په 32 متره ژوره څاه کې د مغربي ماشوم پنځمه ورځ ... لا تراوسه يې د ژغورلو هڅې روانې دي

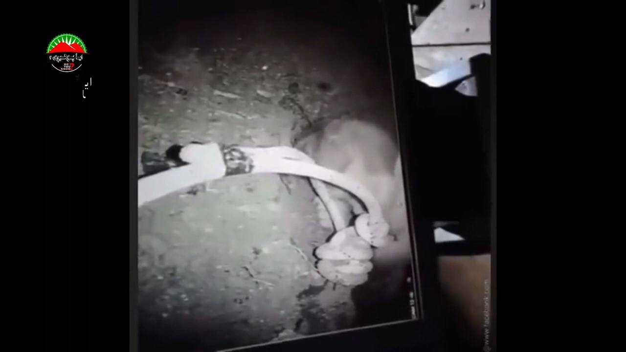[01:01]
دومره ژور ځای ته له لویدو سره سره د هغې کمرې په تصویرونو کې چې څا ته ځوړندې شوي دي لیدل کېږي چې هلک ژوندی دی او په هوښ کې دی. د نوموړي پر سر ځینې برسیرن ټپونه لیدل شوي دي.